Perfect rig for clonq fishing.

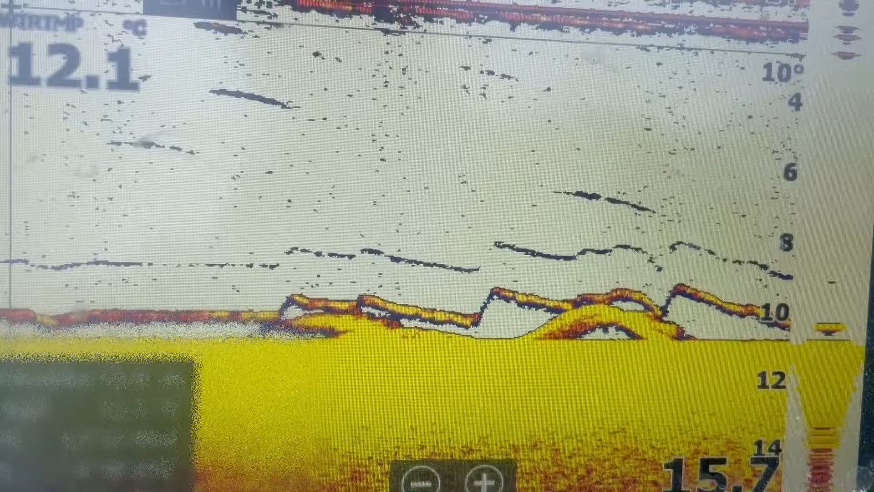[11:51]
On screen: water 12.1°C
So the fish got a bit higher from the bottom, just to the level of my bait fish, but didn't take it. Two refusals. So they look not hungry at all. I will have to keep trying until I found a fish that is hungry enough to take the bait. But as you can see here and here, every time the catfish got up, the bait fish didn't move. It was me over here moving, but the stone
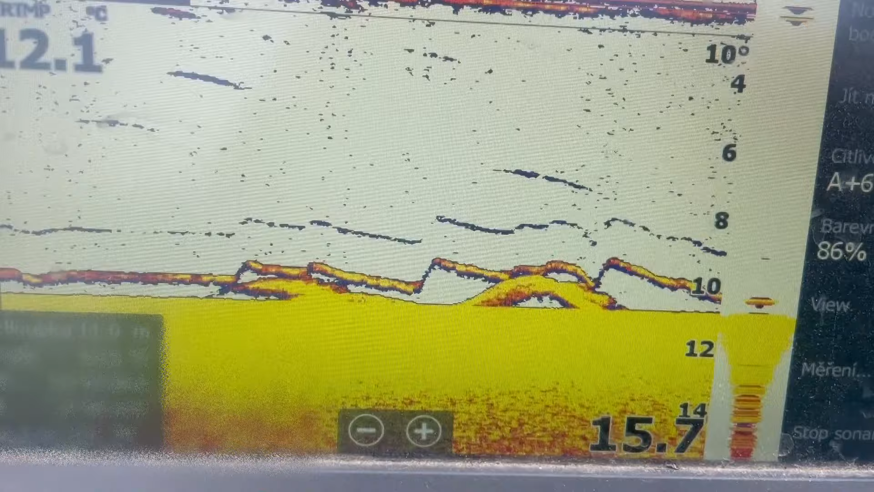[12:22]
On screen: water 12.1°C
worked well and didn't allow the fish to move from the catfish.